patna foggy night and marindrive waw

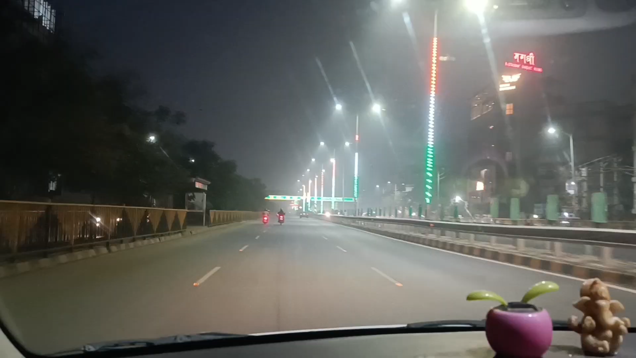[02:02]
अब हम पहुंचने वाले पेट्रॉल पंप के पास यहां से बस थोरी ही थोरी पे इसके बाद फिर चलेंगे मरीन ड्राइब के तरफ यहां से लेना है करण
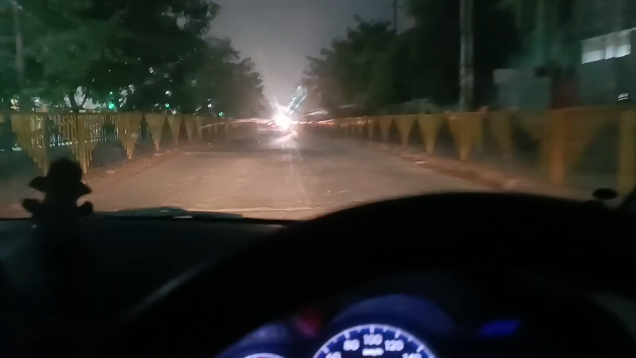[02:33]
फ्यूल तो ले चुके हैं अब चलते हैं मरीन ड्राइब के तरफ यहां पर रोड आपको अंधेरा नजरा रहा होगा मुबाइल में तो सही नजरा रहा है पर है एक्चुली अंधेरा
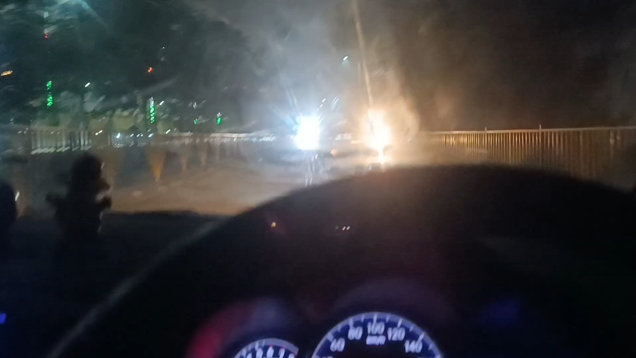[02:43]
स्ट्रीट लाइट काम नहीं कर रहा है सामने से खुछ दिख भी नहीं रहा है लोग आ रहे इतना तर चलो ठीक है जो पहुंसते हैं वहाँ पर थोरा रास्ता का व्यू आपको दिखाते हैं
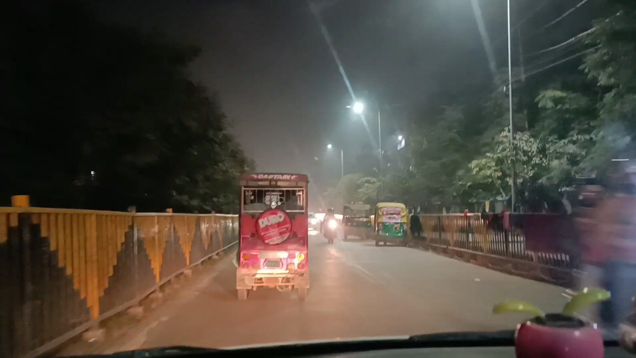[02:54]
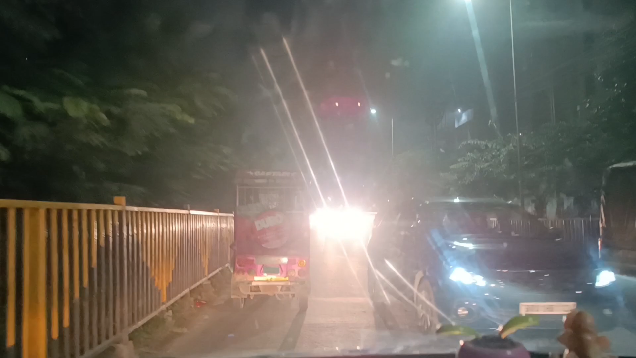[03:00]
रोड काफी पुन अप्ला इस वर्यासर परासे जाम रता इस को देखो सामने से खुछ
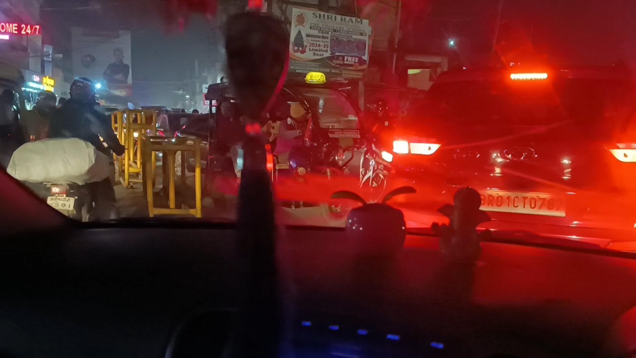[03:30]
जाम लगावाया इबनिंग में अक्सर यहां पर जाम लग जाता है किदर भी निकलो इबनिंग के समय आपको जाम मिलेगा ही मिलेगा
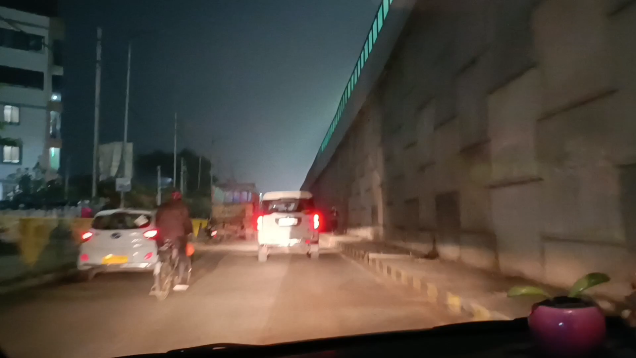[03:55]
जाम से निकल चुके हैं रात का व्यू एक अलगी है
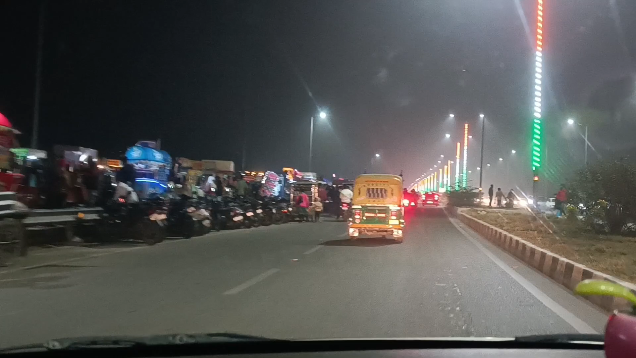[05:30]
पर देखते हैं यहां से भीर हो चुका है स्टार्ट लेकिन आज ज्यादा भीर तो नहीं उपर में भीर है नीचे में पुलीस है यहां पर अलाव नहीं है गारी लगाना यहां से हो गया
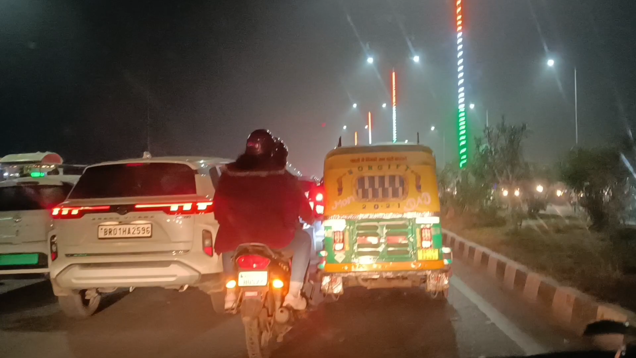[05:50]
है भीर अब आगे पारकिंग का प्रोब्लम होगा फोग भी जमने लगा यहां पर ठंड के वज़े से सीशा पर बारवाटी फोगर चलाना पर रहा है
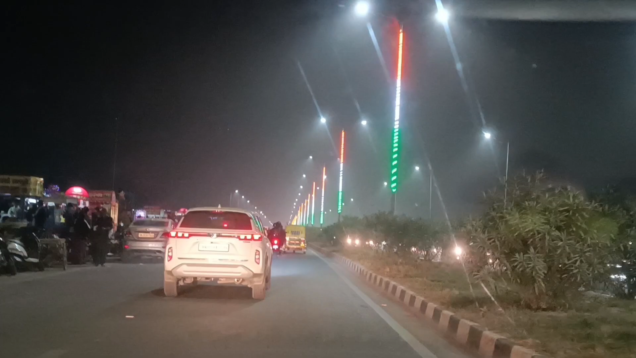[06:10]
लग तो रहा है यहां कार पारकिंग के लिए जगा नहीं है आगे मिल जाएगा और यहां भी हलका हलका चाम
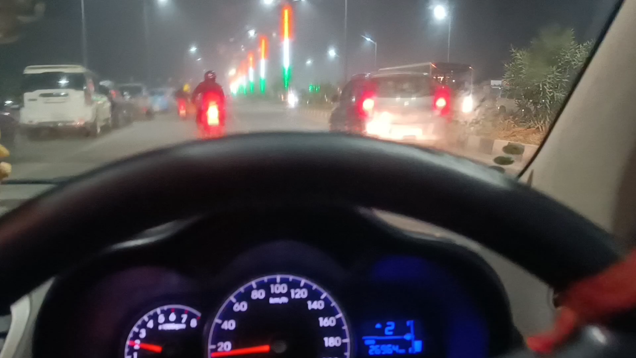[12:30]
अगर पाउग के टाइप बार बढ़ हो रहा है यह देखें दुन्दला टाइप से लग रहा है और यहां साफ है तो चलिए आप निकलते हैं यहां से घर इनला आपर अगर अगर अगर अगर